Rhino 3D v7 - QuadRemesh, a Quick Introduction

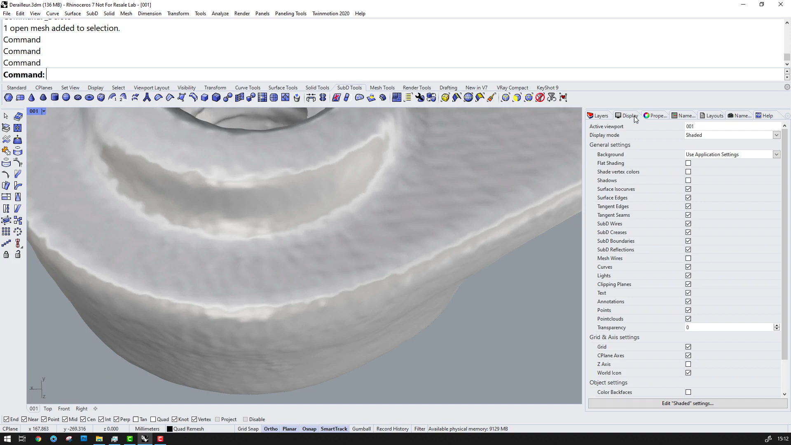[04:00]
Here we have a fairly typical laser scan and this one is from a Peliga scanner and this is producing a mesh with 4.5 million faces.
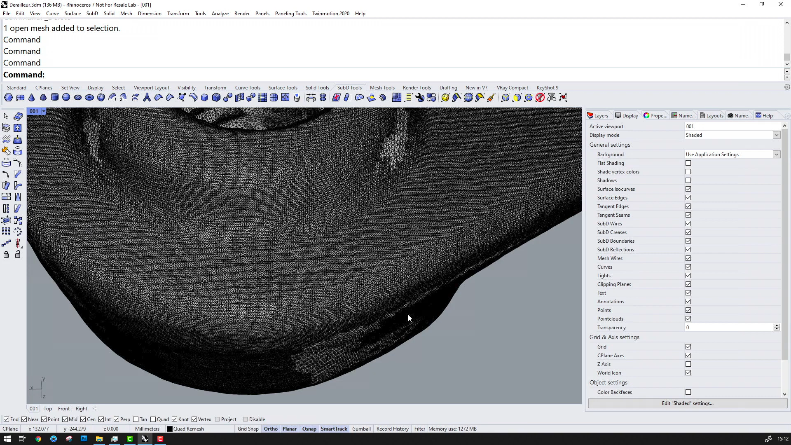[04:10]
This is quite a dense mesh and certainly not something we'd want to work with directly. So let's have a look at trying to make some sense of this with Quadri Mesh.
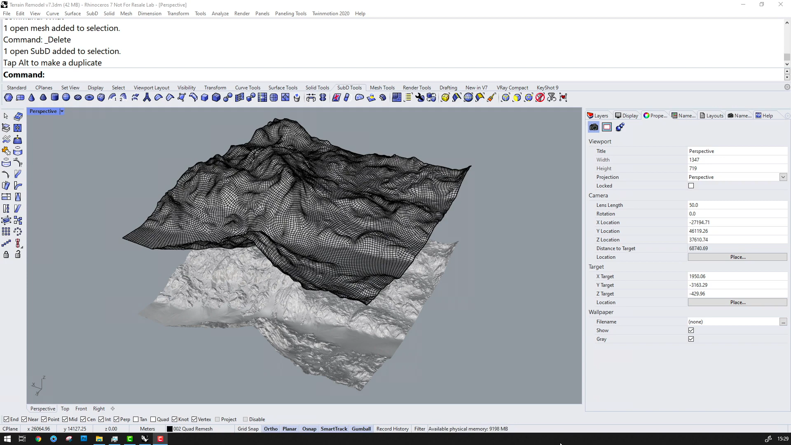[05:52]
Here we have quite a dense terrain mesh which is rather unwieldy and we can produce a nice smooth Quadri Mesh result and perhaps turn this into a Sub D so that, for example, we could do some local landscaping. So, that's about the end of what I wanted to cover in this video.